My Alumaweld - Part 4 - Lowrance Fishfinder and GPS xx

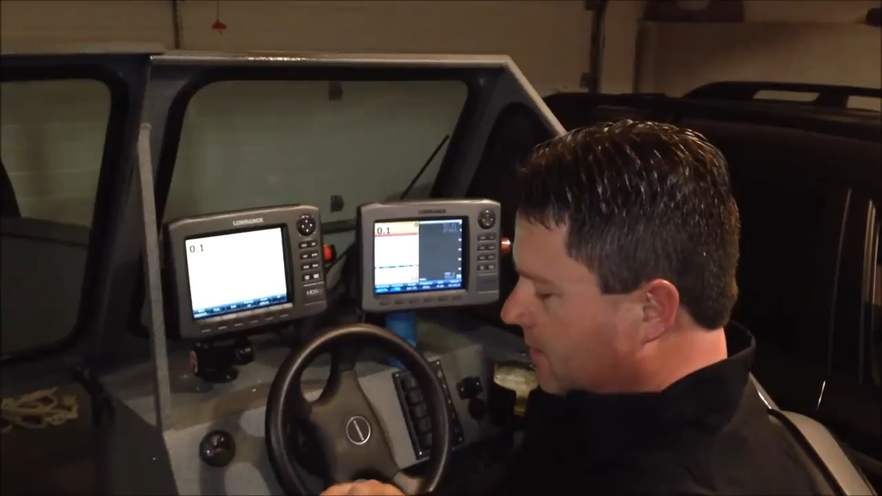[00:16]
And then also in the winter, I add noodles with an aluminum tube in there just to further prop it up.
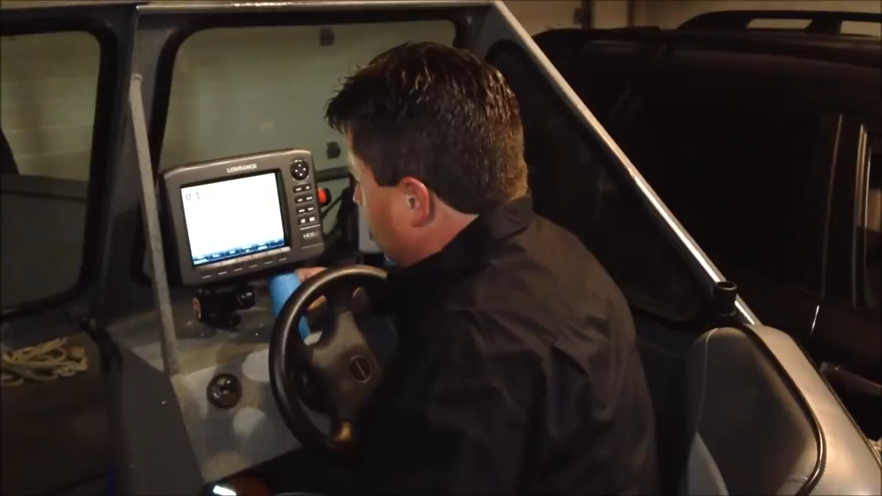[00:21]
Because just with the cold weather and the vibration, it will eventually work its way loose.
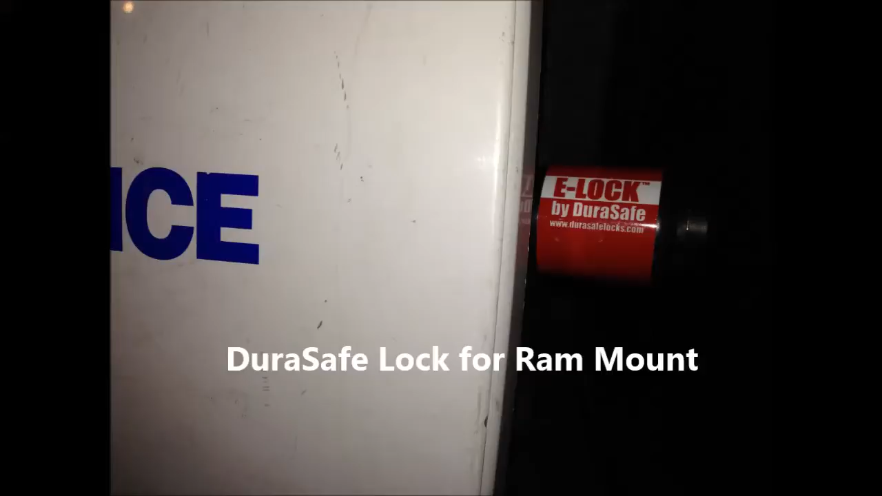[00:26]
Typically, I'll have the one on the right on downscan and conventional sonar both when I'm fishing. If I'm running down the lake, I'll just have the whole screen devoted to conventional sonar.
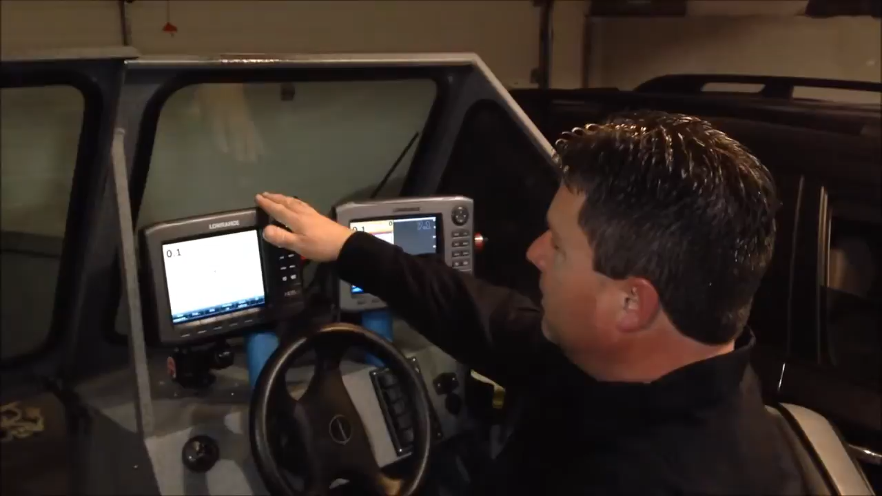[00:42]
And then on the left, I devote it solely to the maps.
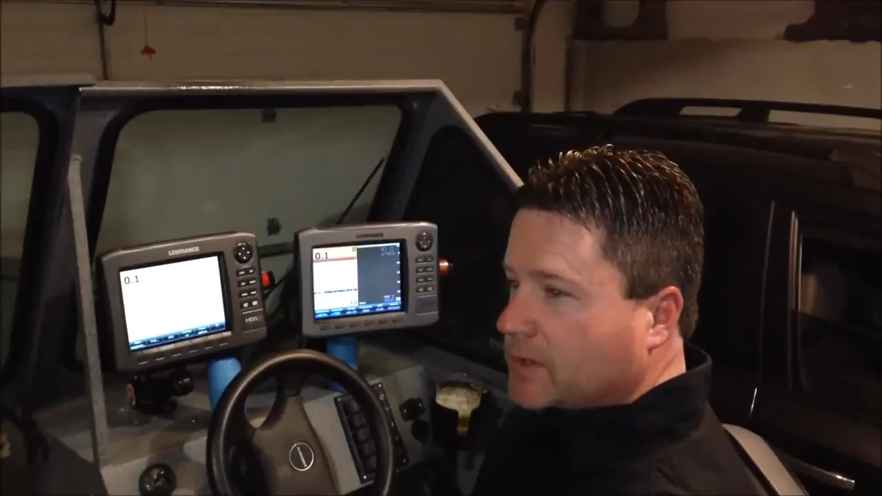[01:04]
And then also I use an old program called Dr. Depth. And then I use Reefmaster too where I make my own maps. And I'll show some screenshots of some maps that I've made.
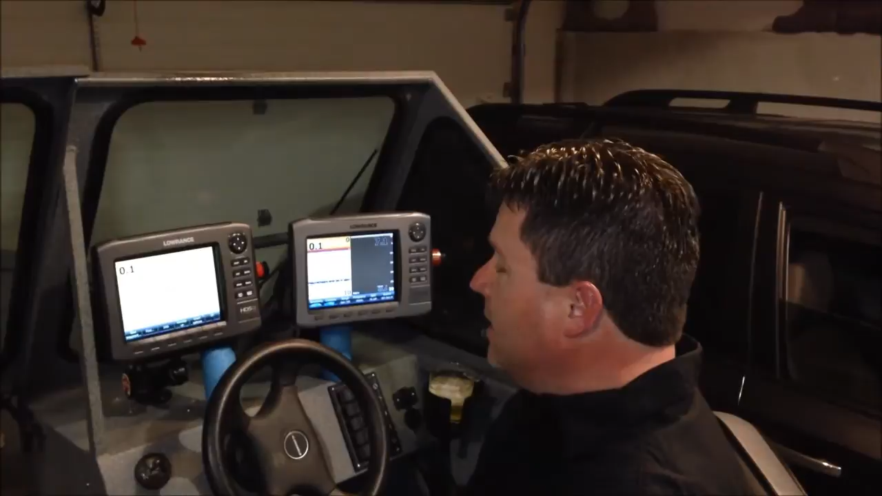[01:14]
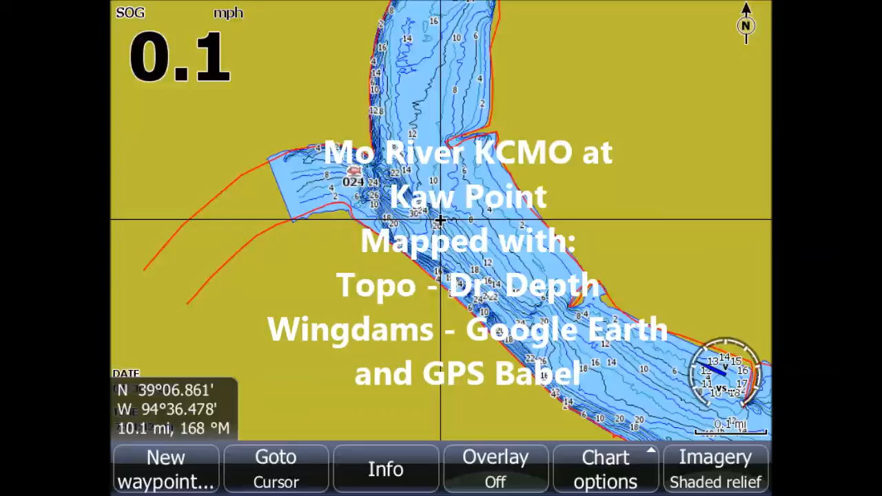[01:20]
The way I typically run my screens when I'm walleye fishing or fishing for other bottom hugging species, I'll have conventional sonar on the left and then downscan on the right.
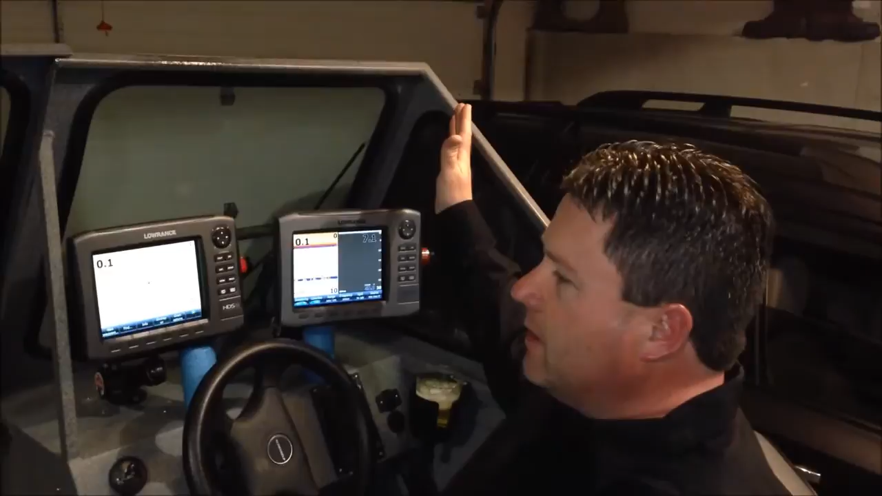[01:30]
And I look at both because it's easier for me to see on conventional sonar a fish. Even a walleye sitting on the bottom, you'll see like a red lump on the bottom.